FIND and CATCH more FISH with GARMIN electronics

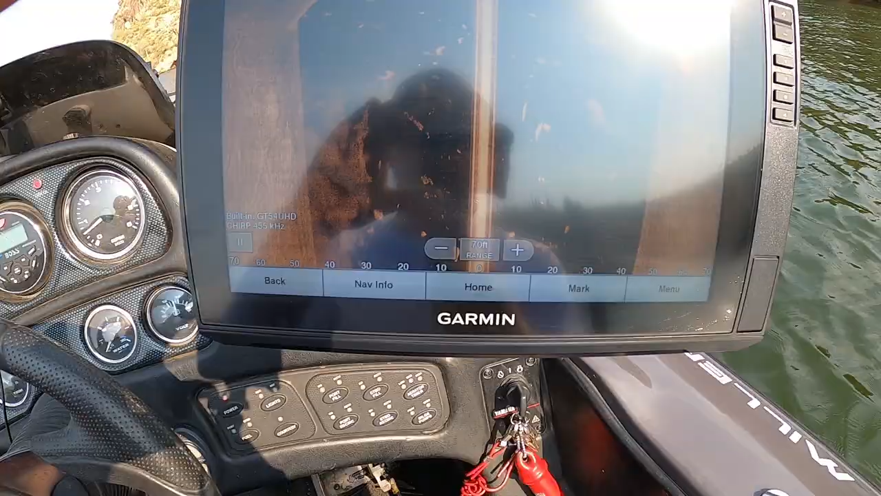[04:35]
So if you see on my screen now, I'm going in idle right now about 1 mile an hour.
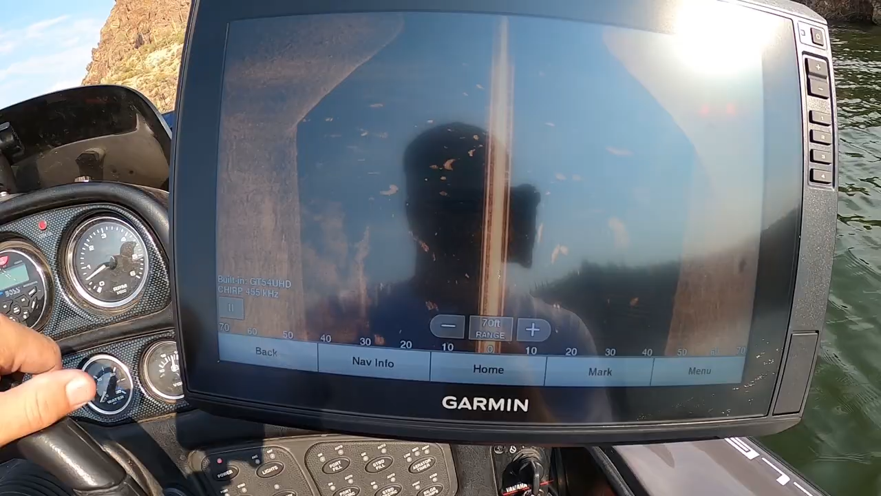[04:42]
Hopefully this glare doesn't look too bad.
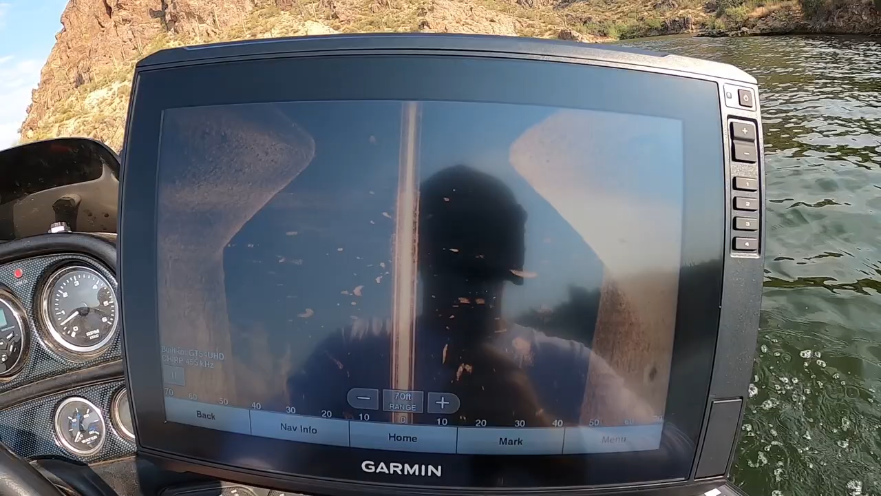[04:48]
So I'm just in idling around mode, and you can see all these little spots.
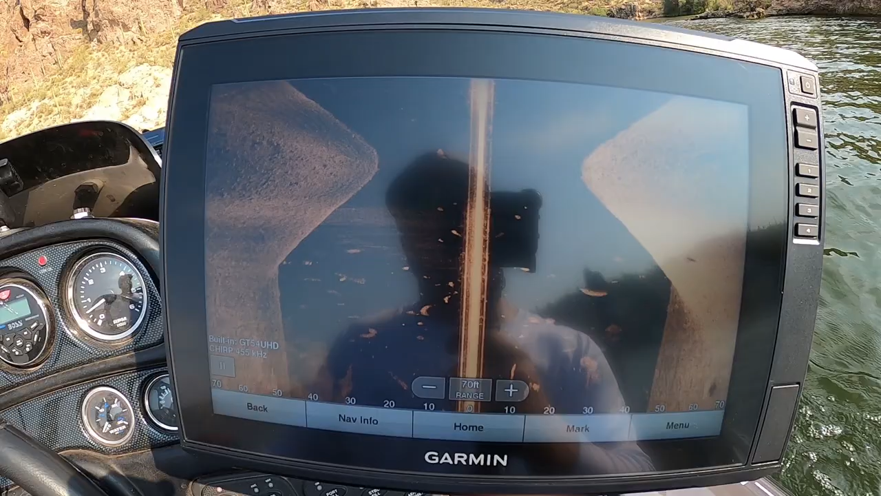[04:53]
That's all bait fish. Most of it is anyways.
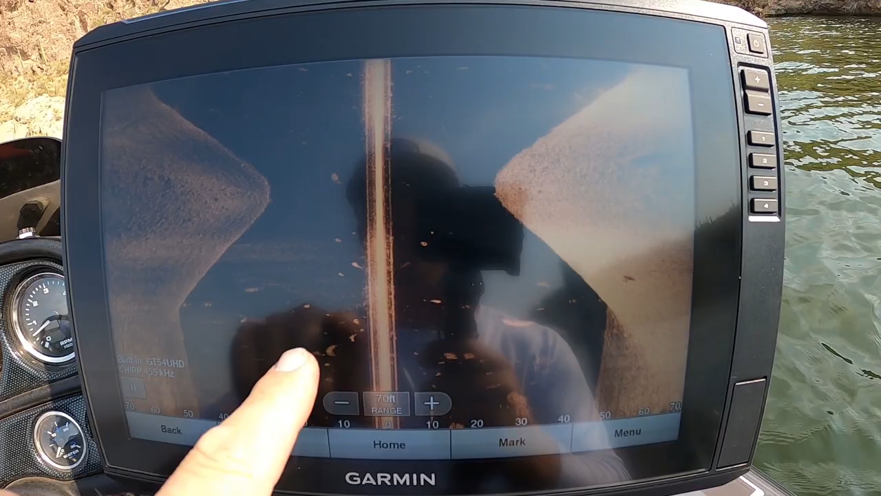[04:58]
Some of it's some of it could be stuff floating around, but a lot of bait fish, and you kind of see like little weeds in there.
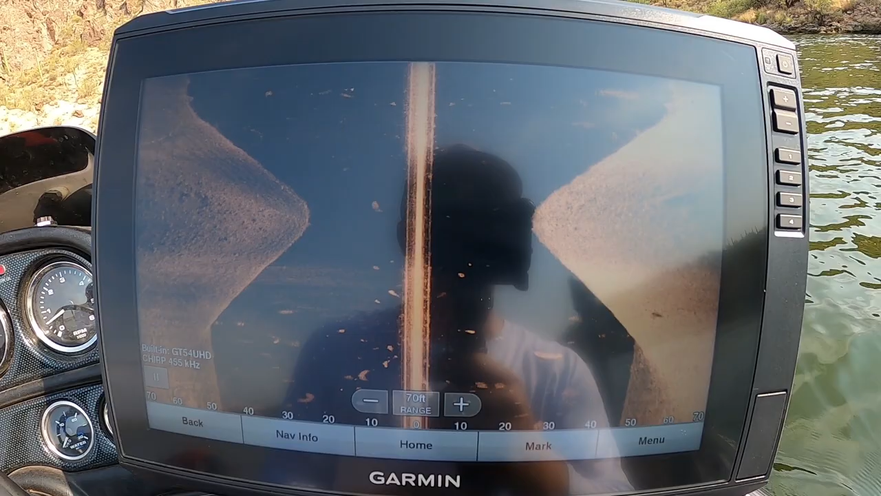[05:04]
I'm just coming off a point right here, so that's what that is, a little point.
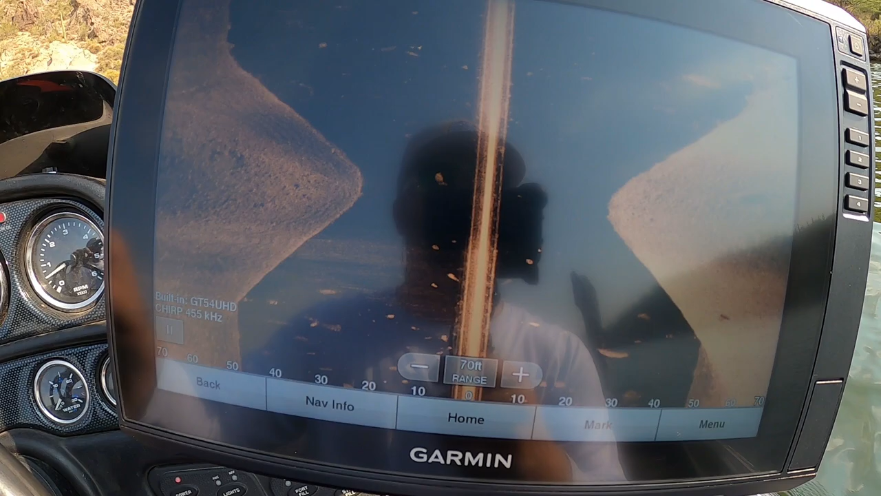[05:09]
But basically what I'm looking for today is
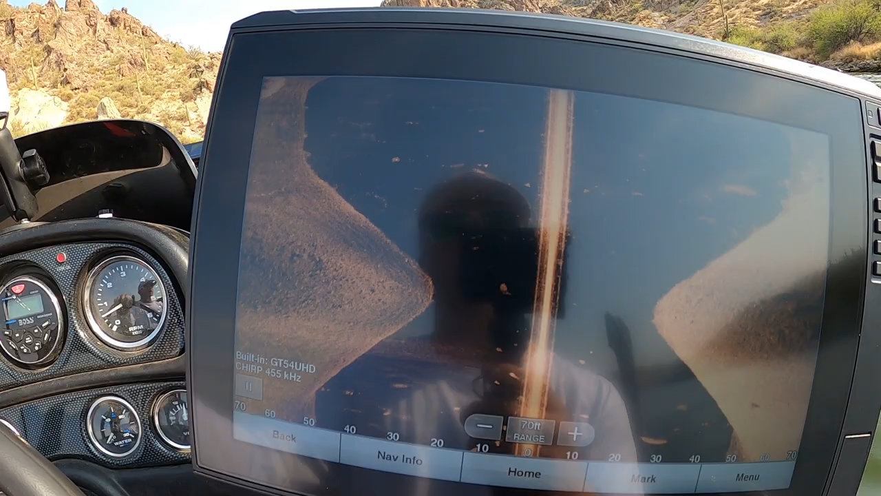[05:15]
like I said earlier, just rock piles, brush piles,
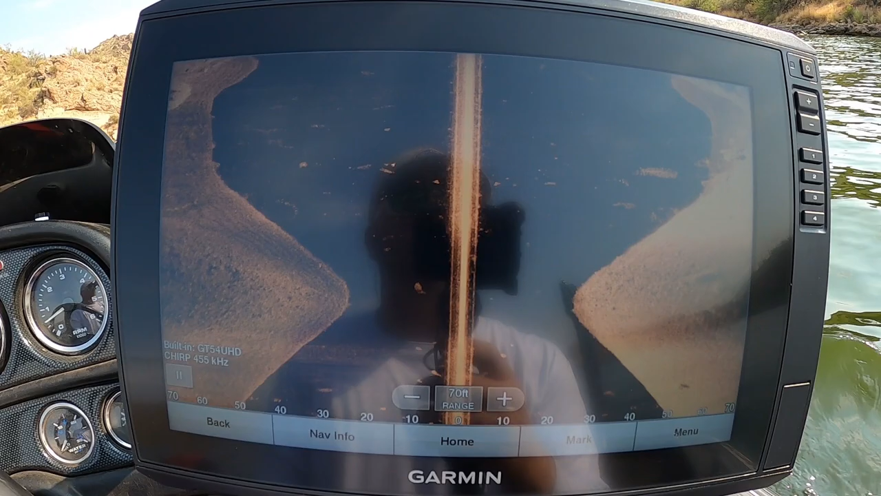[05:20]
something that is off the bank a little ways that maybe people aren't seeing or, you know, I'm missing. And basically I'm looking for shadows like that.
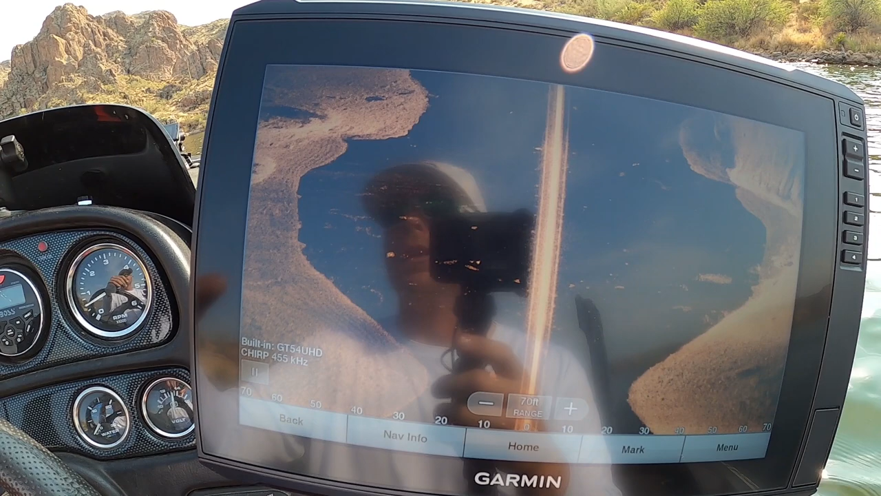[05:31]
You see that big shadow? So that's like a bush right there. Some kind of a tree or a bush in the water.
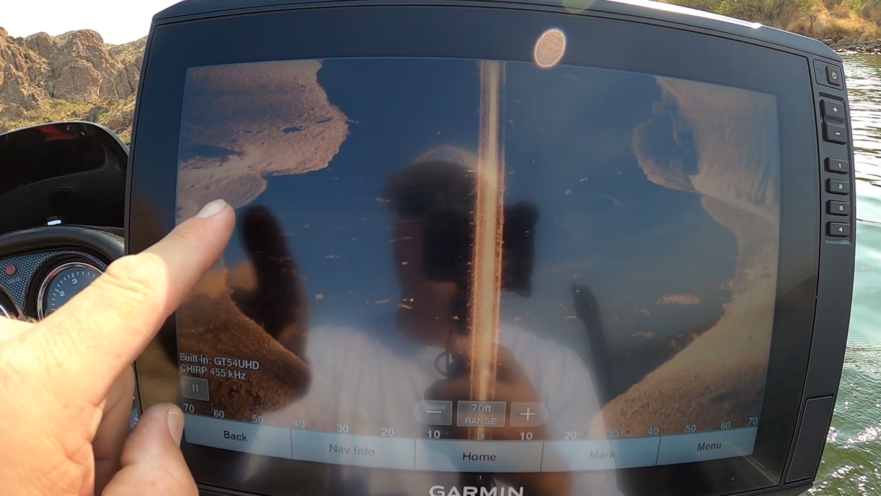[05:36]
Big shadow off of it. So you can actually zoom in if you want.
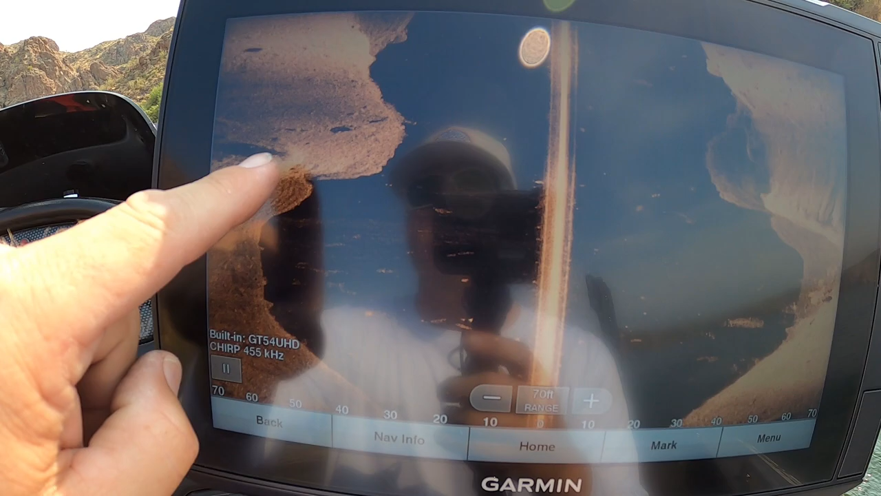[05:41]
See, zooming in doesn't give you the best image there.